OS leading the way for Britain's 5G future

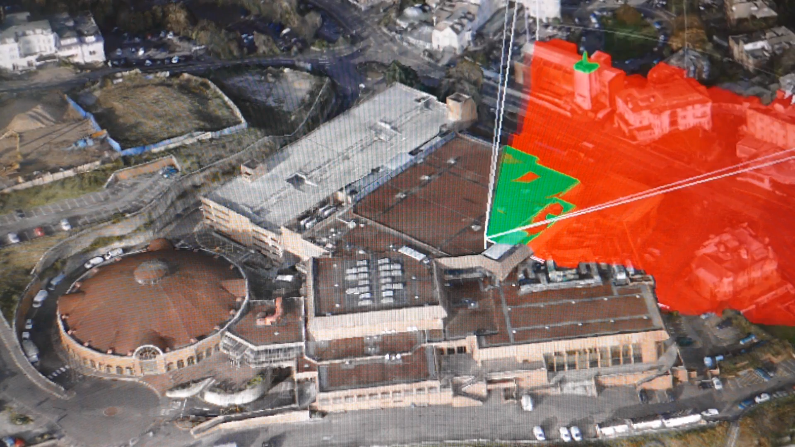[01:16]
What you can see on the screen is a red and green pattern.
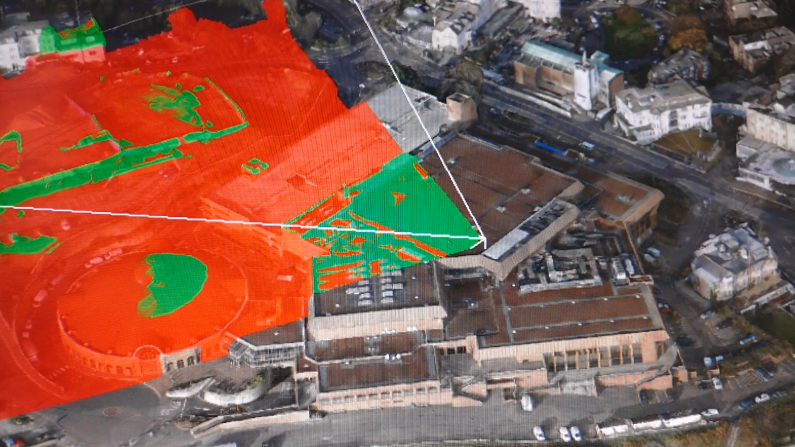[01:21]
The red is showing where the aerial cannot see anything by line of sight. The green is showing where it can see things by line of sight.
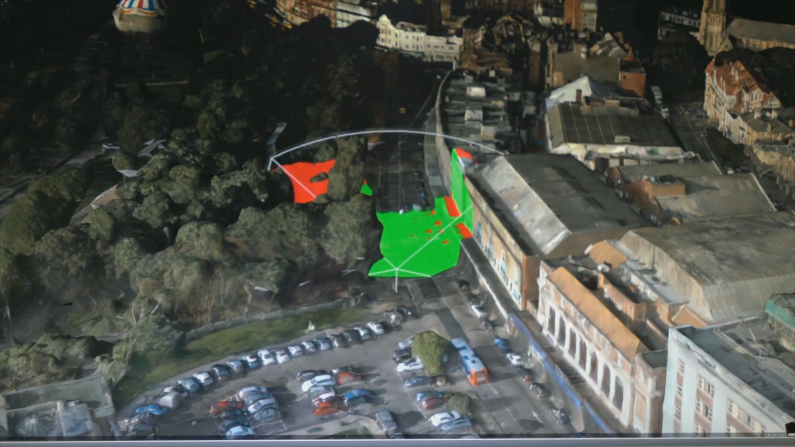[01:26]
So by combining a number of aerials and seeing what their line of sight is,
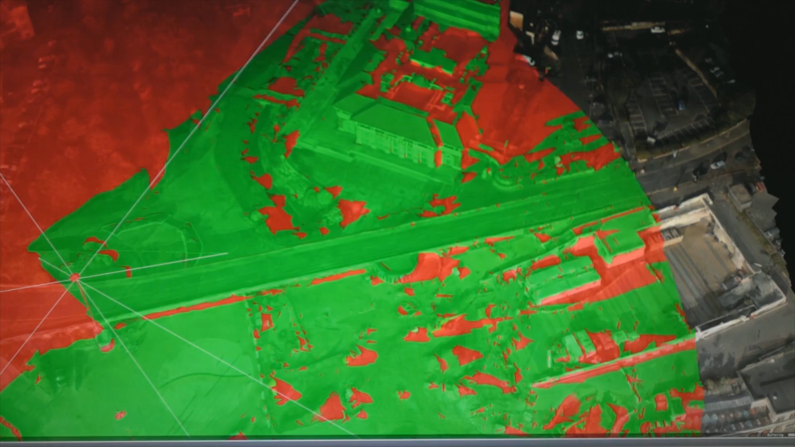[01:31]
we can cover specific regions knowing that we've got full coverage for the 5G signal in that area.